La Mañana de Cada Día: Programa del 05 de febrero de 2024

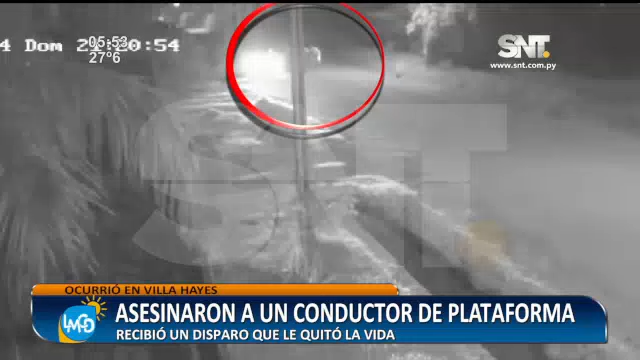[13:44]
Lo bajan del vehículo en el cual él estaba haciendo trabajo de conducto de plataformas y después de este forcejeo ya lo terminan asesinando de un balazo. Registra la Policía Nacional que otras dos personas también fueron víctimas de intento de robo por parte supuestamente de los mismos delincuentes. Escuchemos, decía el comisario Miguel.
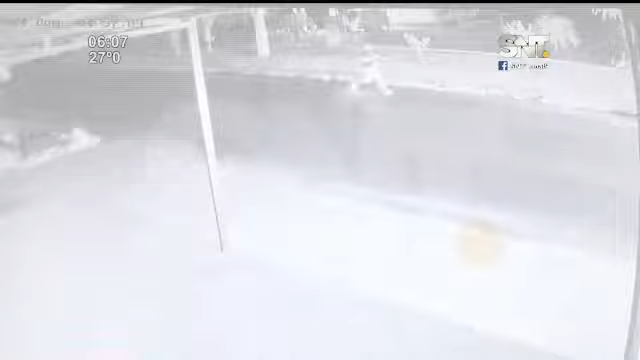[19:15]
choque frontal en dos motocicletas, ocasionó el deceso de ambos conductores. Estos fueron afectados por el fuerte impacto y alcanzado fuego generado en el momento de la comisión.
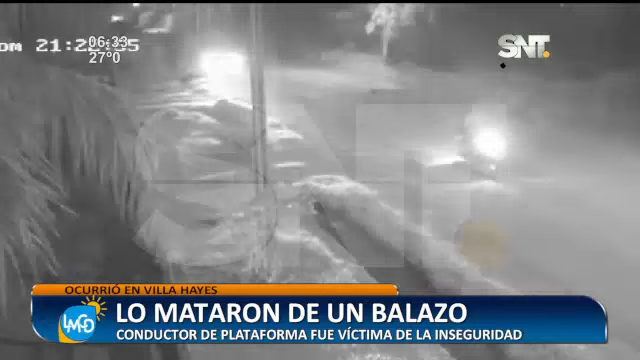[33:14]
Se registraron otras dos personas que también fueron víctimas de intento de robo o de robo directamente según la policía por parte de ellos mismos delincuentes y ustedes verán y con chiche estábamos comentando acá de que el hecho de que pararon incluso motocicletas al costado también. Fue raro, es como que pasó después de parecer que volvió. Bueno, porque imagínate encontrar un cuerpo ahí en plena calle, Jefra. Sí, hay una motocicleta que va hacia donde está el cuerpo, por así decir, y no sabemos, aparentemente es la misma la que vuelve en sentido contrario y como que frena un poco más abajo,